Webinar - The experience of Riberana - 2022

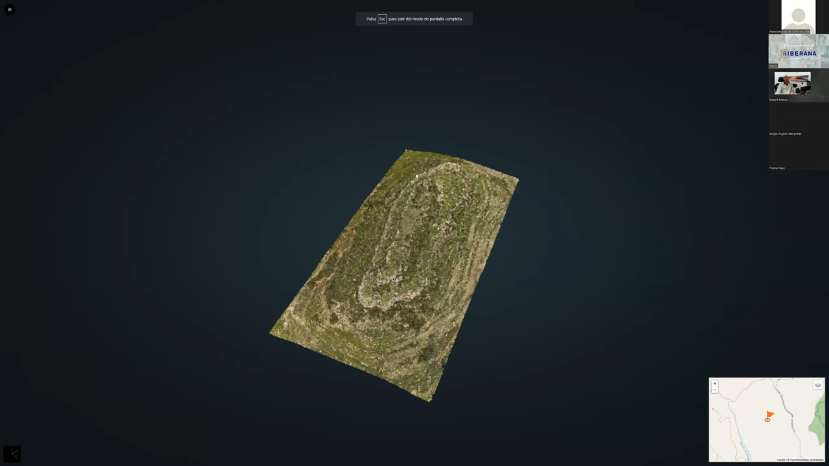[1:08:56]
tomar coordenadas, medir áreas, con una contextualización también en su mapa, donde está ubicado el yacimiento. En esta página también podemos tener, pues, vía satélite, ¿no?, donde está exactamente lo que estamos haciendo. Y, bueno, un desplegable de herramientas que, para un público bastante neófito o que no tenga conocimientos de geomática, le va a ser muy fácil de manejar, ¿no?